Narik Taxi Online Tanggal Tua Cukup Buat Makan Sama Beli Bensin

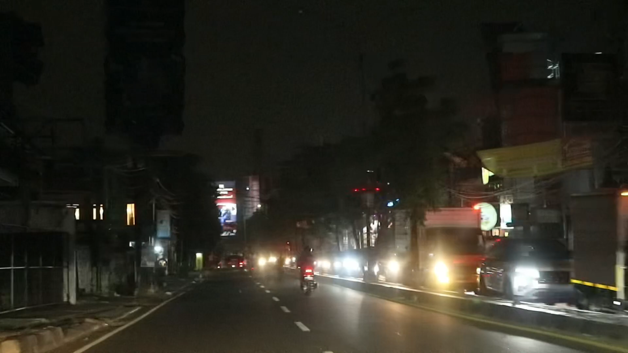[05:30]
Itu kalau kita lihat Yang ke arah Ciputat Ya temen-temen Ya Parah banget ya Jadi lebih baik Saya melipir dulu Ke arah Cilandak Town Square Mudah-mudahan sih Nggak dapet ke Ciputat Kalau dapet pun Ya mau nggak mau Dicancel lah Nggak mungkin kita Nyelesain Jalur-jalur Seperti ini Ini masuk di jalur Fatmawati Agak